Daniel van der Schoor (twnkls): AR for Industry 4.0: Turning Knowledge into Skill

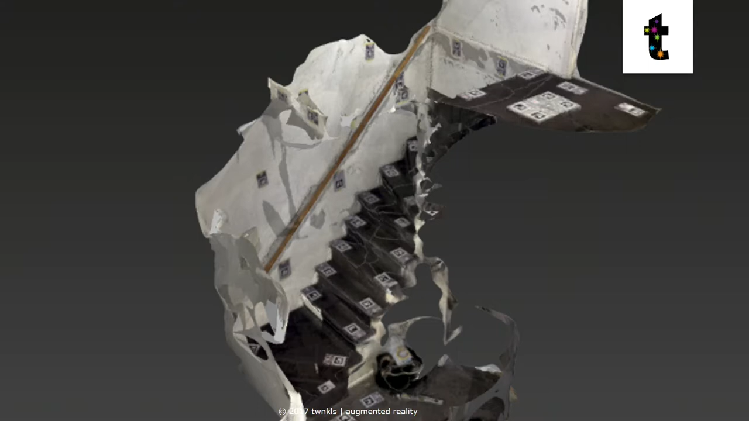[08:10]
they are able to measure and reconstruct the staircase at the client's home.